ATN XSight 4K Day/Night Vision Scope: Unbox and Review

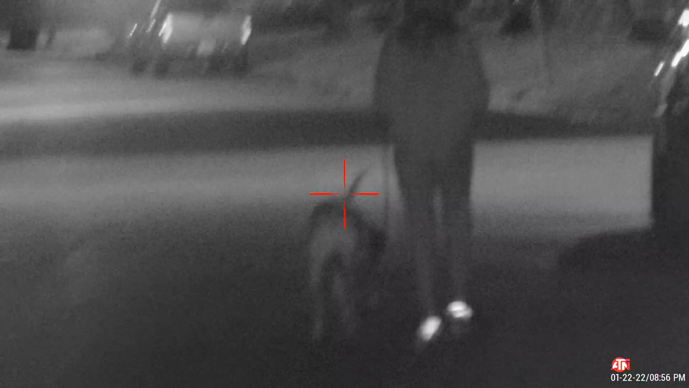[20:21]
So there is a street light there giving off quite a bit of light. There are about 100 yards right now on 5x zoom. I'm going to shut off the IR. So that's medium, low, off.
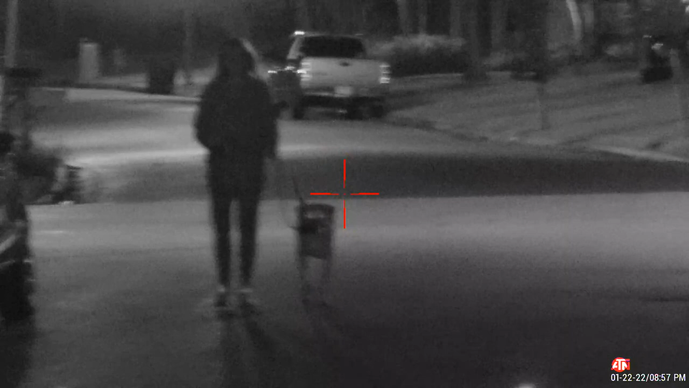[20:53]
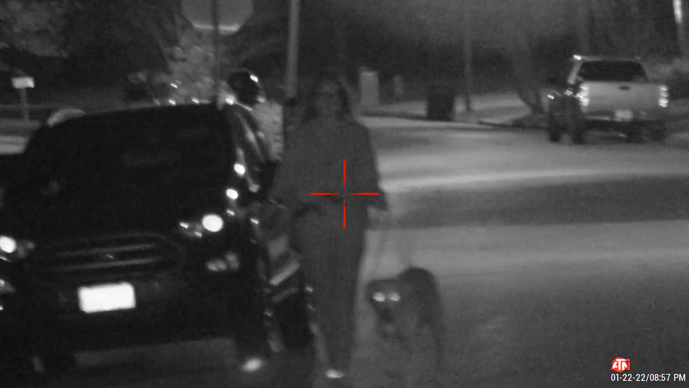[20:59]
medium, high. So you can see it brighten a little bit.
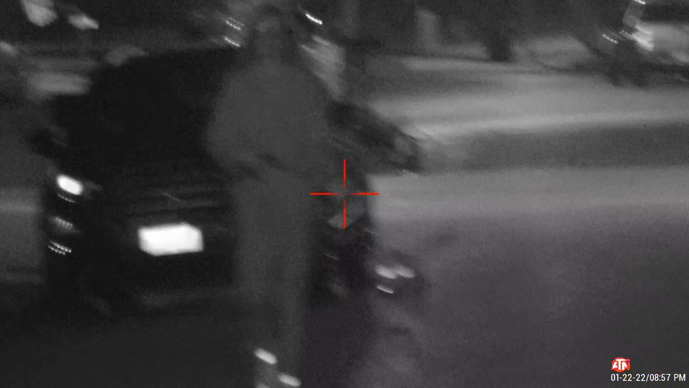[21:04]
So here I'll go down one spot. So that's off. See how dark? And it brightens with IR.
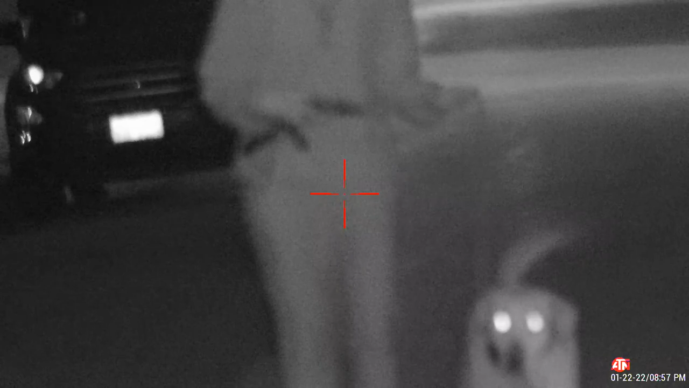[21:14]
So you can tell it works pretty well.